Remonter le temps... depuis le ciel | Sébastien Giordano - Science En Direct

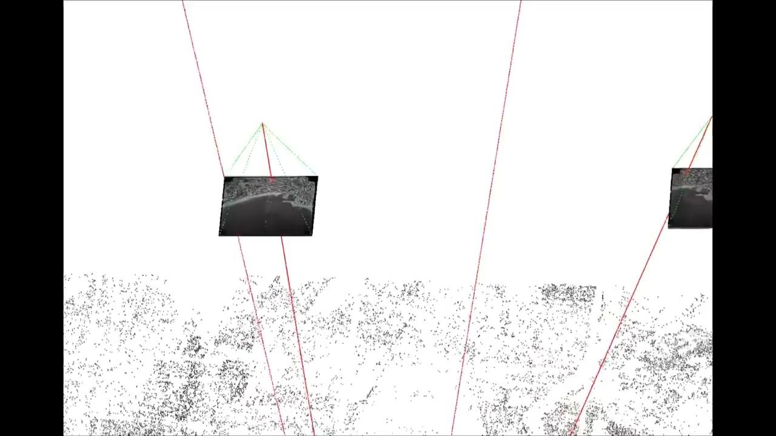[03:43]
Qui vont exprimer le fait que pour ce détail, ce coin de bâtiment en particulier, si je trace la position dans chaque image, la droite qui part de la position dans chaque image du centre de prise de vue, toutes ces droites, elles doivent se couper à un endroit qui est la position 3D du point.